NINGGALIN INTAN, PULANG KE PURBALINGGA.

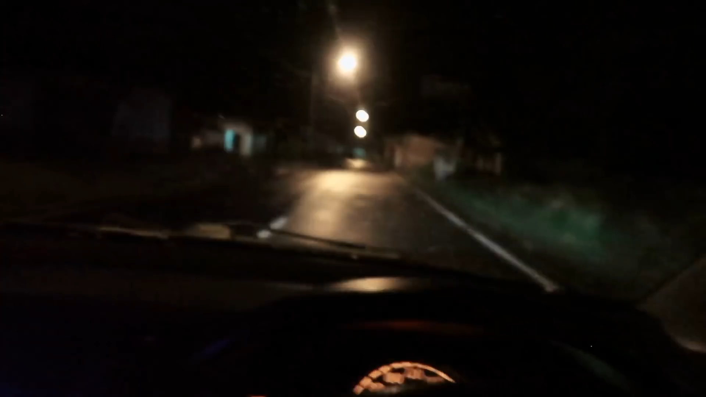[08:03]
Alhamdulillah. Ini aku sudah di belakang aja ya. Ini matiin dulu. Alhamdulillah, sampai rumah. Bentar. Nanti aku lanjut di rumah ya. Aku mau kasih lihat ini aja, jalan sekitaran rumahku aja ini. Kali aja ada yang kenal ya kan.
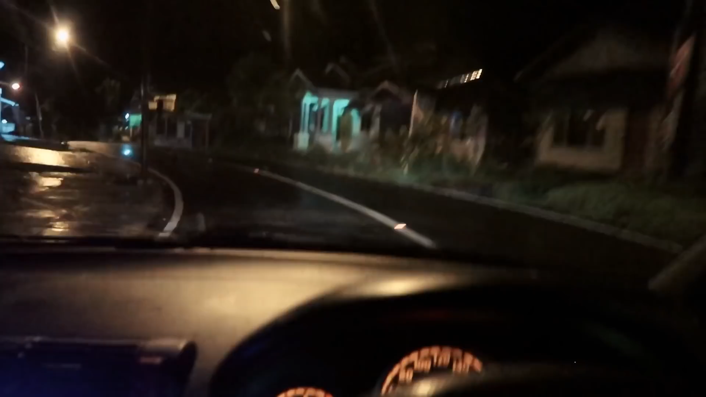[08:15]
Tapi gak usah mampir, nanti ngerepotin.